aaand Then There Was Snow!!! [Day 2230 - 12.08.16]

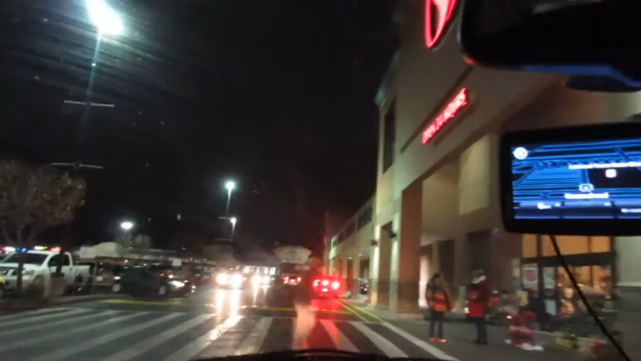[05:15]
It's funny, everybody's trying to like hurry up and get their stuff before the big snow.
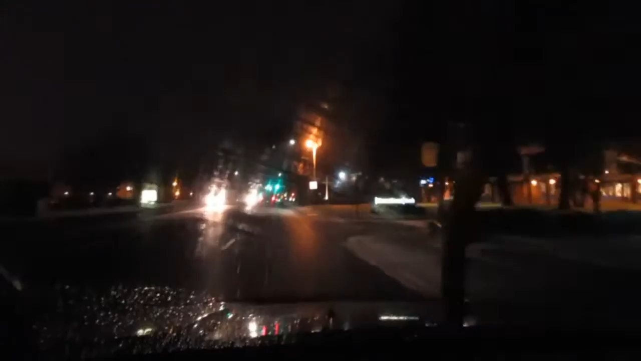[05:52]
You can see that we are starting to get a little accumulation on the sidewalk. Still nothing on the roads yet. Some places like Alaska get like 64 feet of snow, and we're getting like 1 to 3 inches, and people are like, oh my gosh, shut down the schools, stay off the roads. Panic, panic, panic. When we finally kiss goodnight, how I'll hate going out.
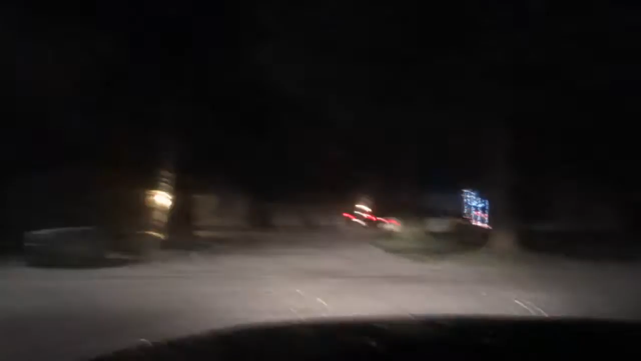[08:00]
Oh boy, here we go. Here we go. We're venturing out into the snow. Woo! Oh, she slid a little bit right there. This is awesome. Hi, Beams. Ah, look at the snow. Look at it. Gotta get them snow plows out. The road's not covered, but we need to drive around and pretend to plow something. Just let everybody know that we're out here. So I've had a chance to do a little bit of screwing around,
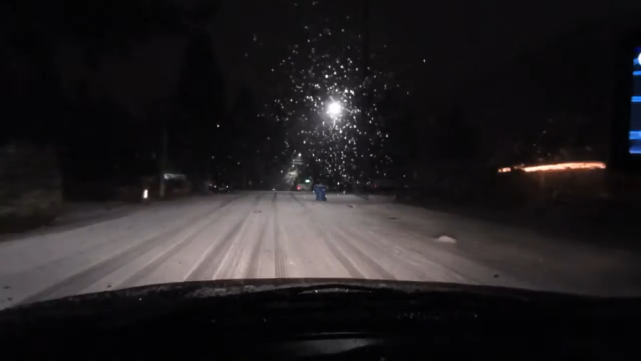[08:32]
and I have to say that the ABS brakes work, the four-wheel drive works. I don't know when it's in four-wheel drive. I actually don't like it. I mean, I've got so much control. It gives me a false sense of security, unlike my old truck, to where, you know, I knew when it was gonna slide and I could take care of it. I don't know. I don't know if I like this or not. Like I said, it's just a false sense of security. I don't know if I'm gonna be okay or if I'm not gonna be okay. I mean, obviously play it safe, take it easy, but I don't know, I don't know.